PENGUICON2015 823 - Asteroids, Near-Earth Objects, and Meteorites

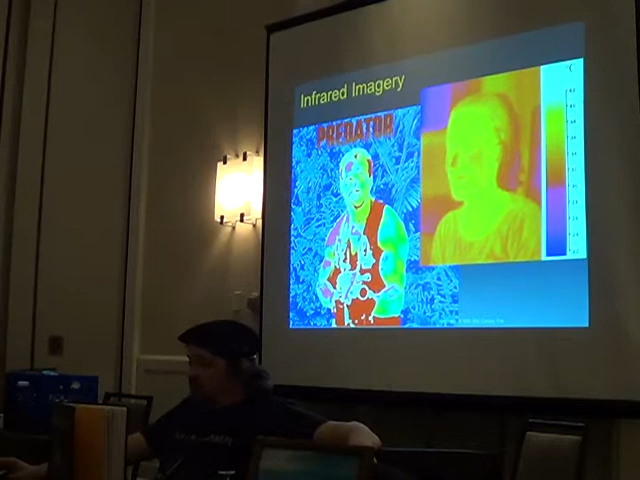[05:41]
So, infrared imagery is great for finding Arnold Schwarzenegger in the jungle. And it's also really good for finding asteroids. Now, if you've got, let's say you've got three asteroids at the top here.